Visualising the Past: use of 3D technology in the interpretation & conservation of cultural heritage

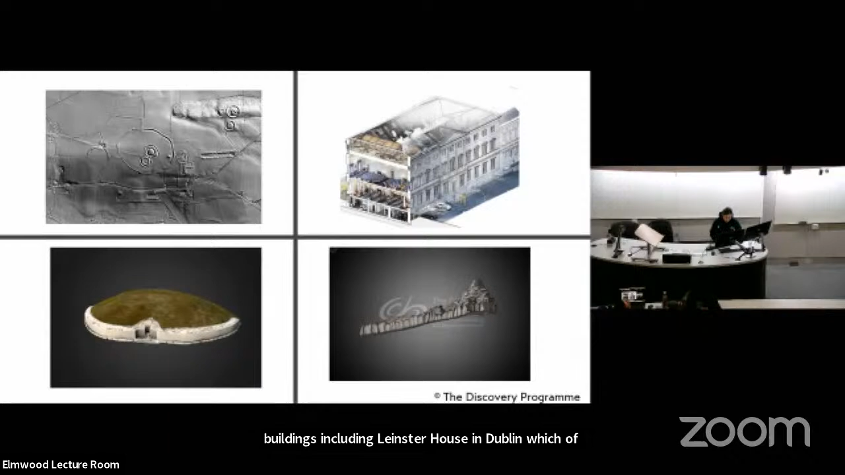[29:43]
On a smaller scale than this, they have also documented a range of objects using handheld scanning technologies and they include the so-called Prince of Glauberg,
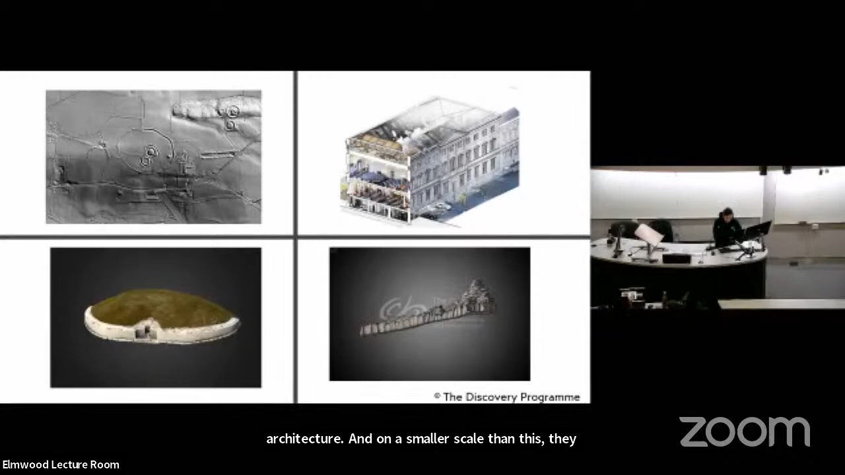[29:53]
which is a 5th century BC
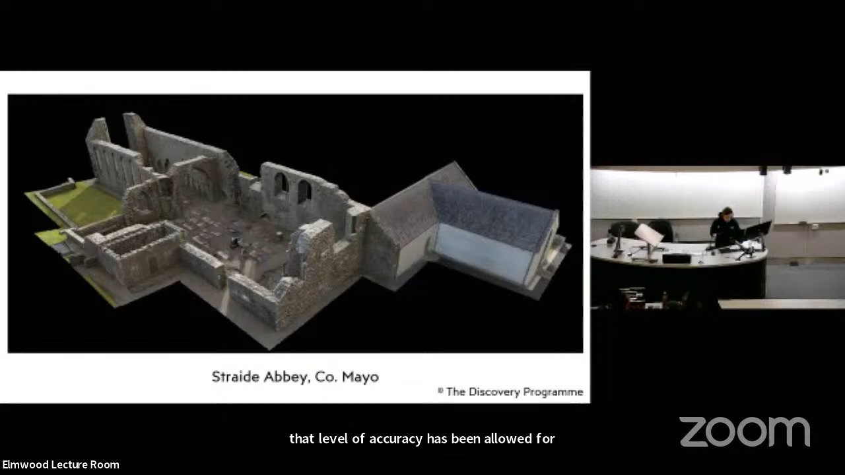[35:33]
model with really high level geometric accuracy and that level of accuracy has then allowed for orthographic sections to be drawn across the model such as this one and those kind of
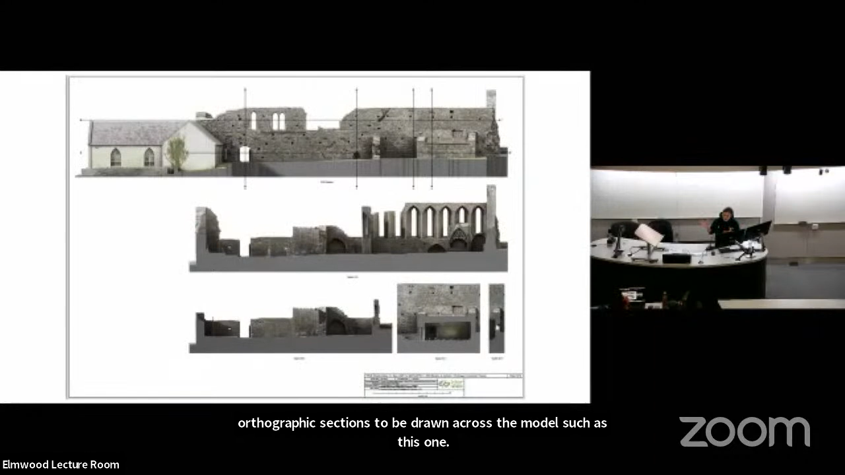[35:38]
sections then can be very useful in terms of identifying kind of structural or architectural issues and then maybe support potential conservation issues or conservation interventions that might be needed in the future and when it comes to informing conservation though especially conservation of the structural variety the most
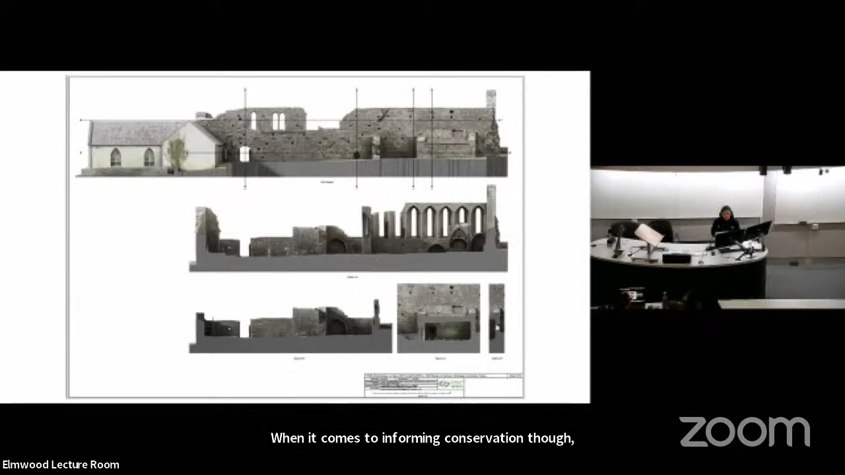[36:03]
useful type of model to use is the solid model because as I mentioned earlier solid models give you access to volumetric and mass properties however until relatively recently creating solid models required a lot more manual
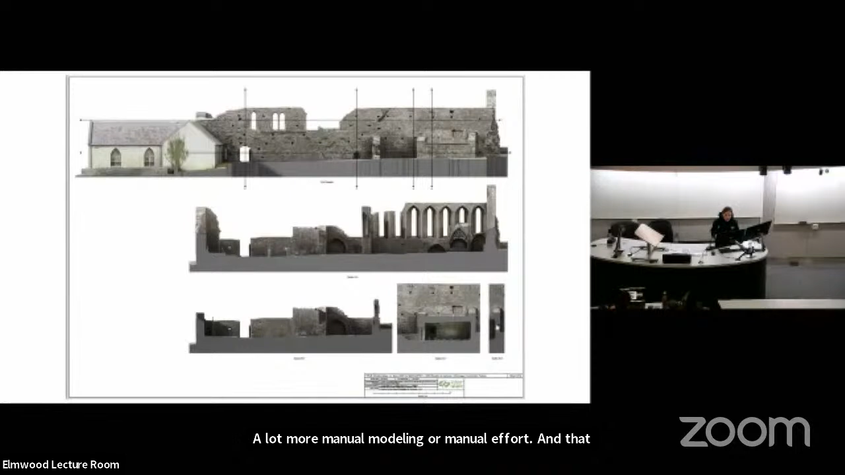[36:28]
and more costly to model solid models rather than mesh models where
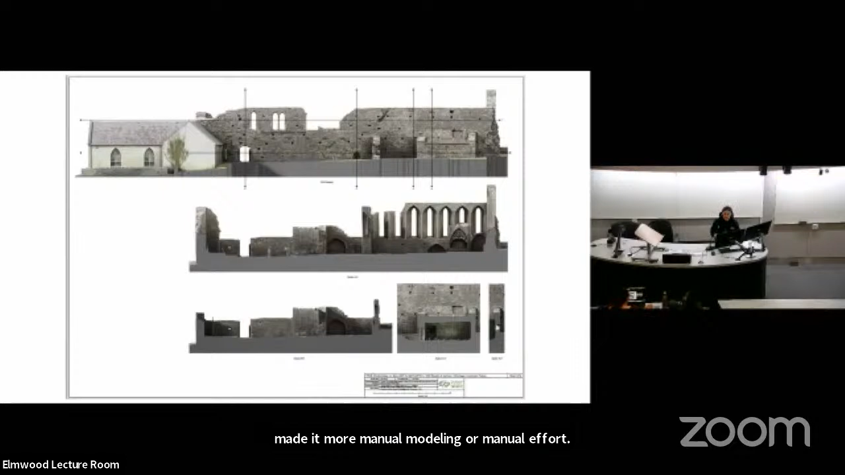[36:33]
the camera or the scanner and the processing software do a bit of the work for you and so take a bit of the pressure off the modeler ideally then what you want
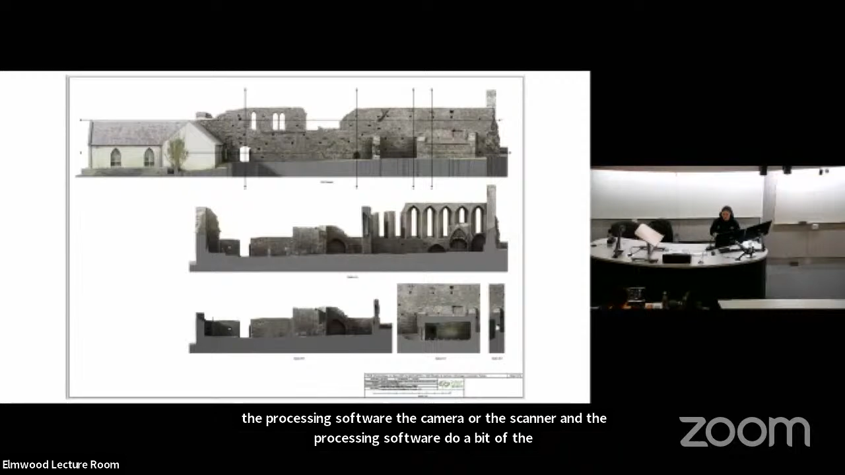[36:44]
is to be able to take your scan data or your photogrammetry data and to
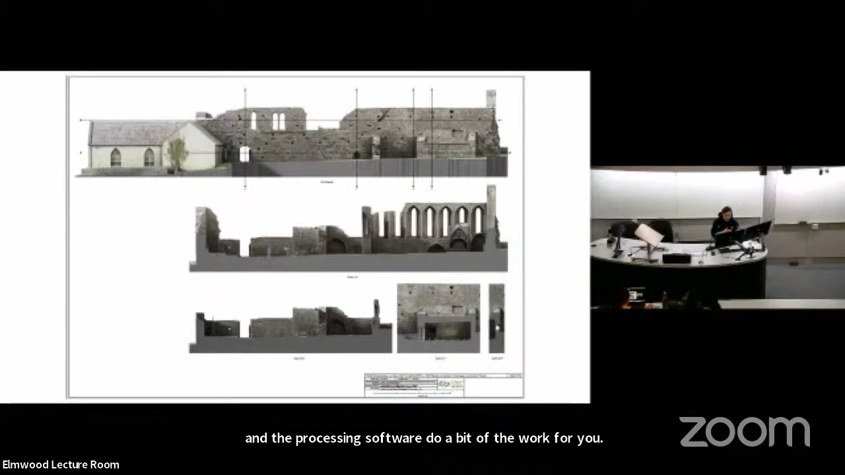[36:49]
use that to automatically generate a solid model
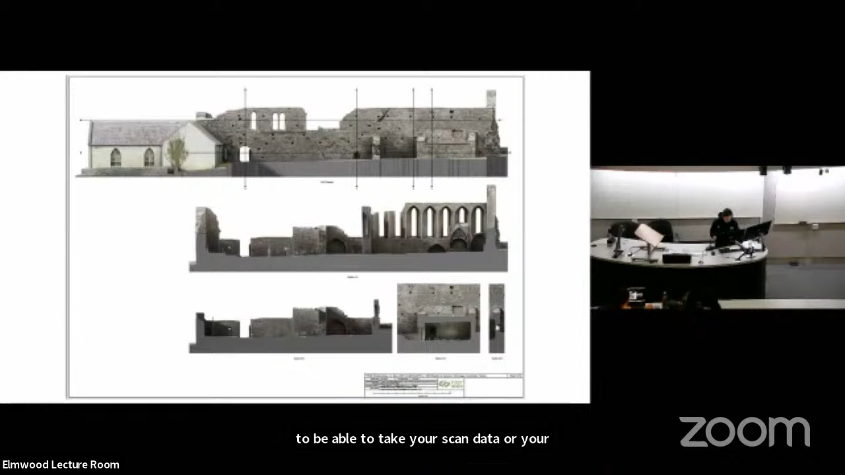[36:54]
and in recent years machine learning and advances in machine learning have